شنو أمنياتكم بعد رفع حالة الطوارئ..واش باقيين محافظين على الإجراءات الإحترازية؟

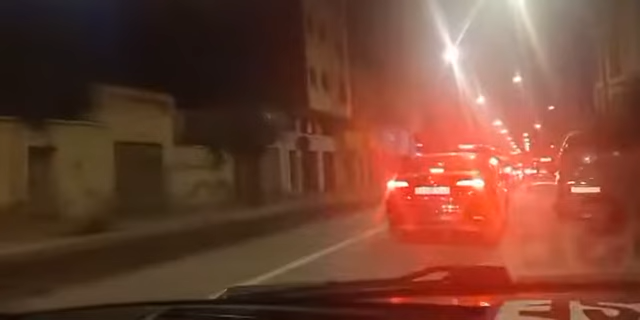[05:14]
ومسائل كدائرة كذلك إنما كنما تلاحظوا معنا الأمور جد عادية هنا بمدينة وجدة يعني ما كانش مشاكل الحمد لله هذا بفضل الله سبحانه وتعالى نحن دائما نحاول نقربكم لأجواء الليلية هنا بمدينة وجدة وخصوصا الناس مساكن اللي على برا في الخارج وجدة نحاول نقربهم أكثر من أجواء إذن مرحبا بكم في عاصمة الشرق مدينة وجدة